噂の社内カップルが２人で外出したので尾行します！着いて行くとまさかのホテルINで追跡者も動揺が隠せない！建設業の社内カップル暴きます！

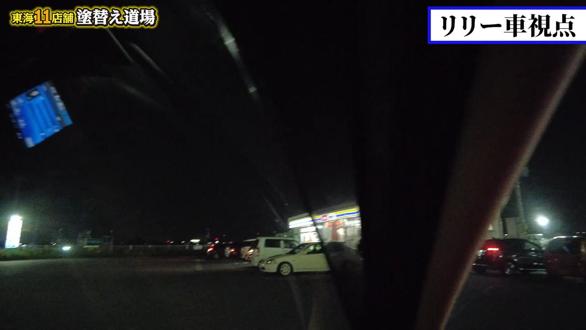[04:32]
はいお願いします出た出た出た出たちょっとちょっとちょっとこっちに切り返すようにしてやばいやばいやばい動きます?多分映してくださいえ?
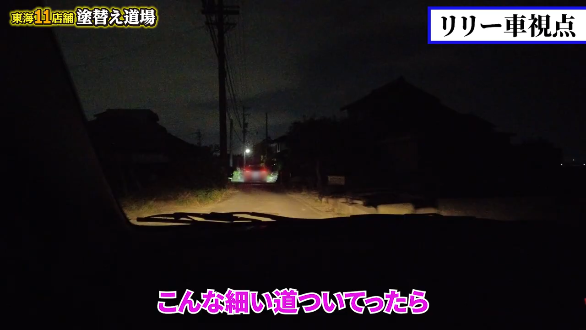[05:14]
来た来た来た来ましたねこんな細身ついてたらバレそうなんだけどハザー叩いたえ?どうする?やばい逃げ道ないやんやばくねこれまがいことをやめました見えてます?映しました?
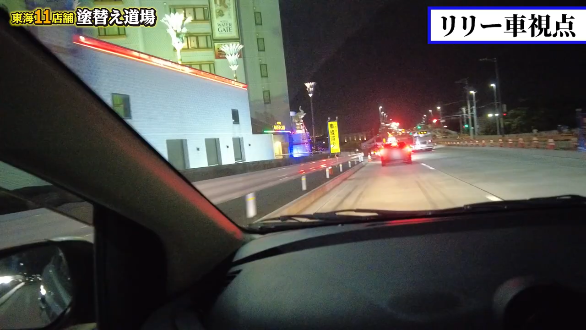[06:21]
ウインカー出しましたちょっと待ってちょっとこれどうしない?来る?来ましたえ?マジ?どうしよえ?来るの?